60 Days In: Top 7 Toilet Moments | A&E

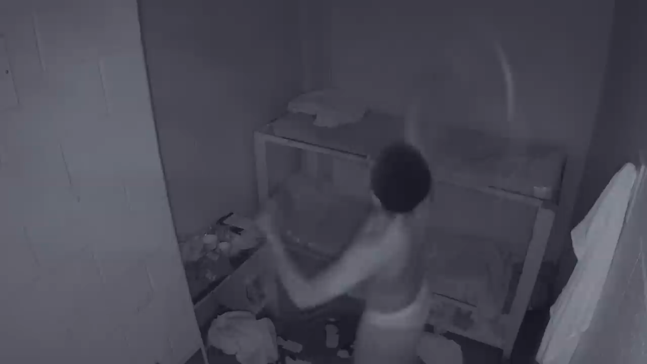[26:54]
Crush up soap in the sock and bang it on the walls. You gotta do it quick, because they're walking around every 15 minutes, every half hour, and that's not a lot of time, you know?